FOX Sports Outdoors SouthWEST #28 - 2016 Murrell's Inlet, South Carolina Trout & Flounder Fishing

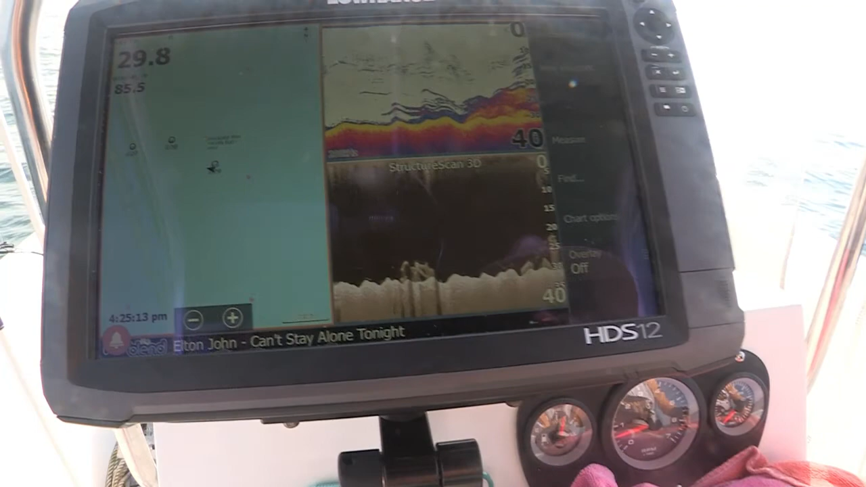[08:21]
lawrence hds 12 gen 3 unit the left side of the screen you're going to see that structure on the bottom
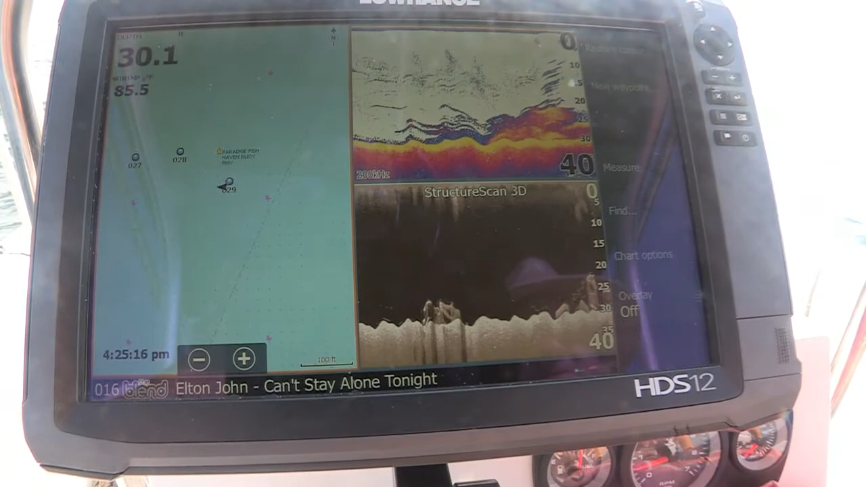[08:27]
on the traditional 2d the right side is the scan the structure scan down scan image but what
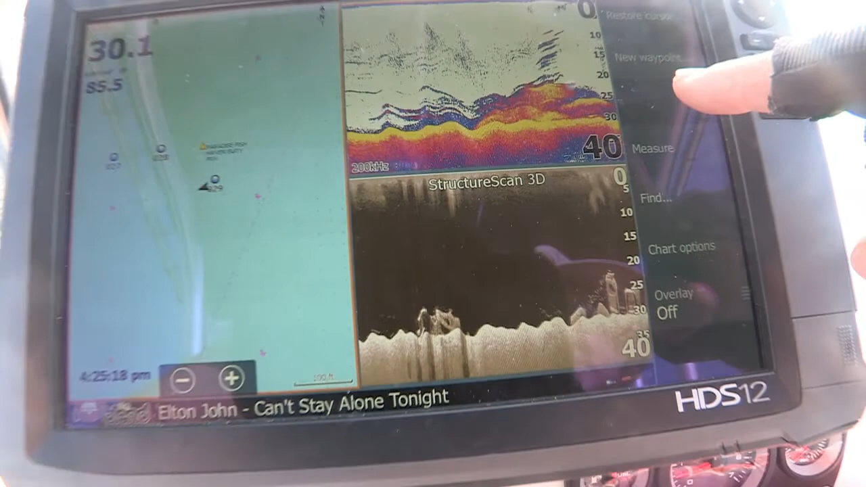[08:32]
are we looking at english what we got here on this reef is paradise reef um you got a lot of concrete structure here some old bridges um different things of that nature dnr's put them here our south carolina department natural
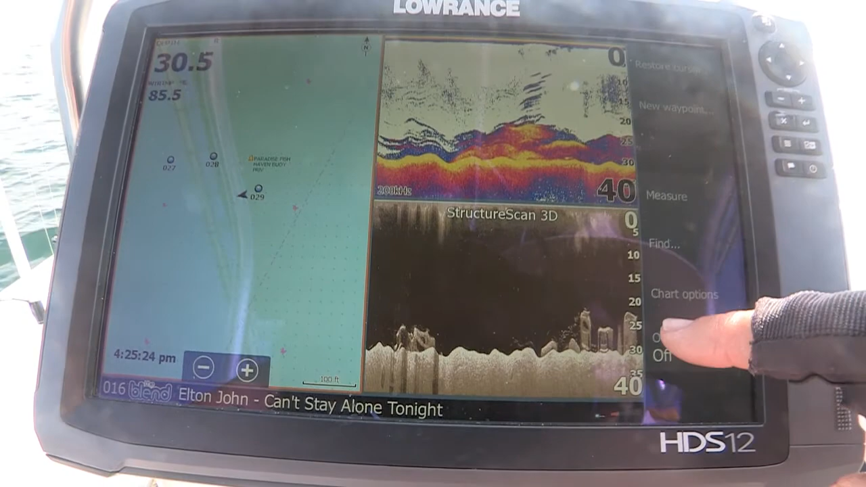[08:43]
resources as well as some fishing interest groups we've got some armored personnel carriers out here but
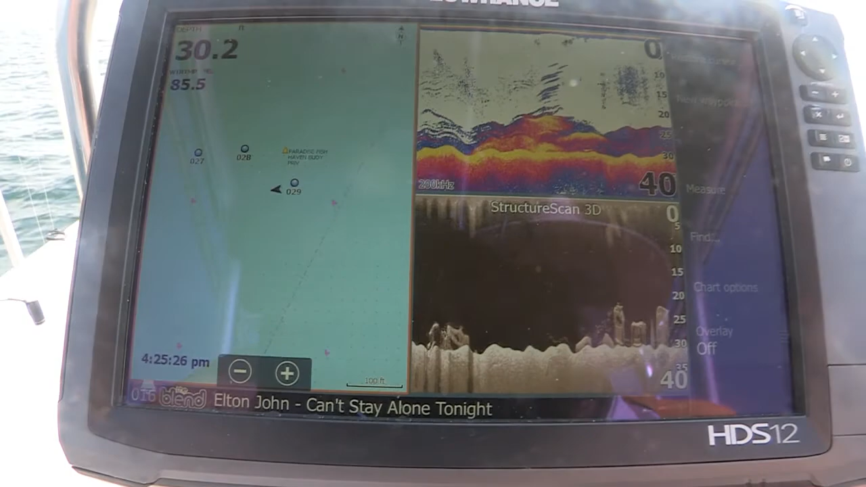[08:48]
it creates a great environment for these fisheries it's close to shore the live bottoms that we would have to fish other than that would be 14 15 miles offshore so